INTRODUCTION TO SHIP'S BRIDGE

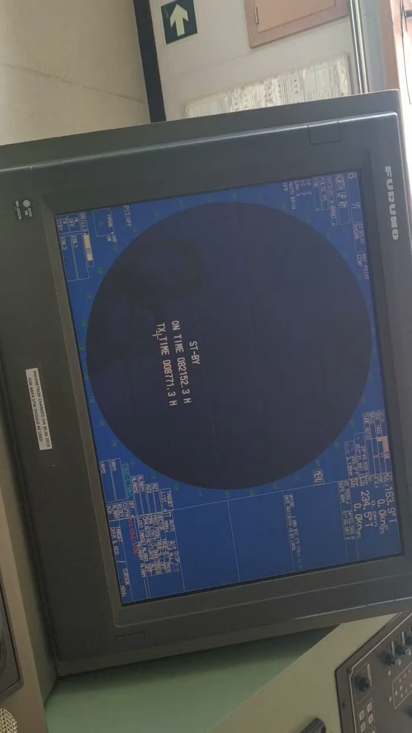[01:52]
so you can see this one is X band radar so the other one will be S band radar so two radars on board ship
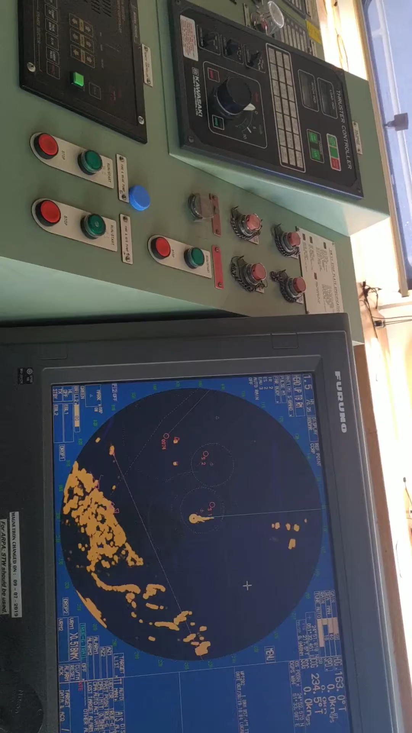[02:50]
electronic chart so our ship is not having act this at the regulations so here we have radar we have GPS that I have shown